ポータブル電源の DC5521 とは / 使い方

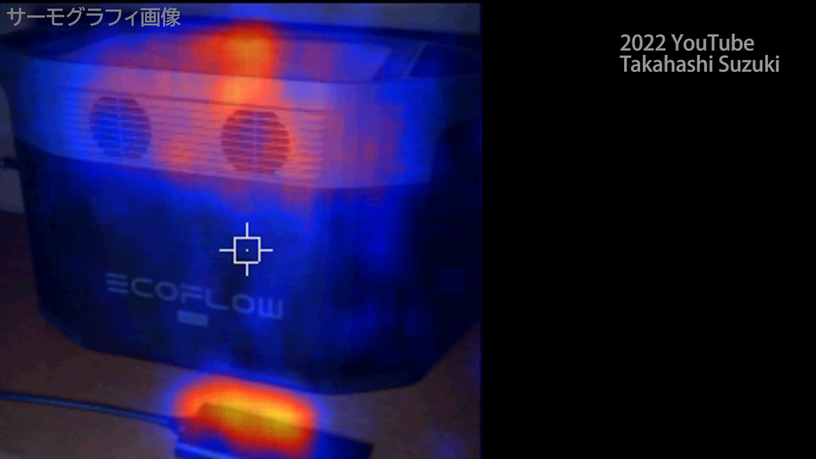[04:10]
そしてせっかく作ったこの交流の電気を、
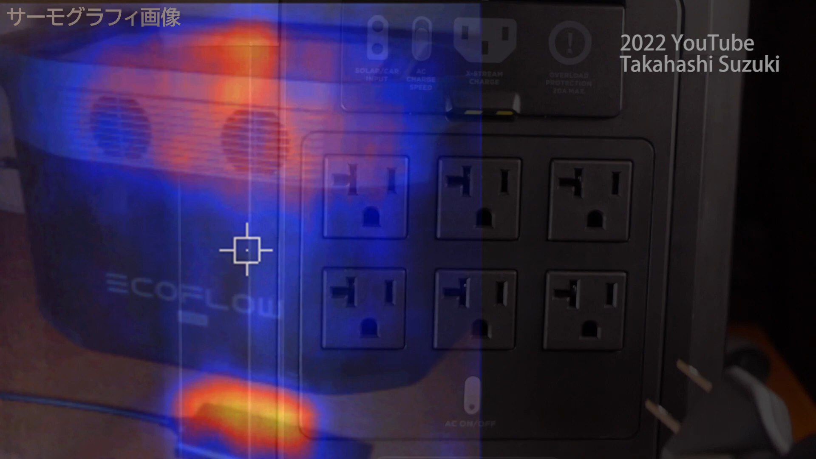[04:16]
このようなACアダプターで直流に直すのですが、その際も熱を発してしまい、エネルギーをまた捨てています。